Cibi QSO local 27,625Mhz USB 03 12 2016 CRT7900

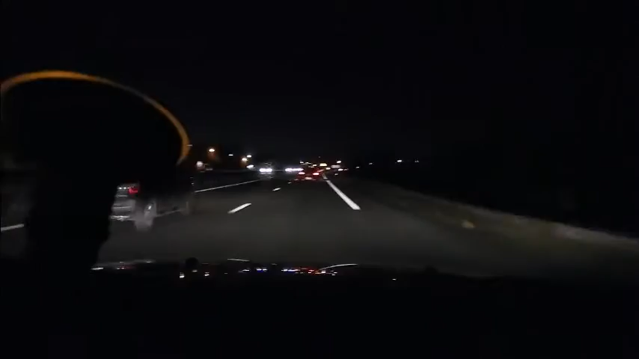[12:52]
Voilà, je suis en train d'arriver là, dans la dernière ligne droite, là, avant la sortie 26. Là, je suis sur Bouillac, là, sur la voie rapide. J'aperçois Lormont, là, les grands immeubles de Lormont, là, droit devant moi. Ok, tu me ressens bien, toi, Rémi, là, est-ce que tu m'entendais, là, depuis tout à l'heure, est-ce que tu m'entendais? Ah ben tu m'étonnes, depuis pratiquement à côté de chez moi, je t'entends. Voilà, c'était très QRP, mais je t'entendais quand même. Voilà, c'est, allez, on va dire à 2-3 km de chez moi, je commençais à t'entendre.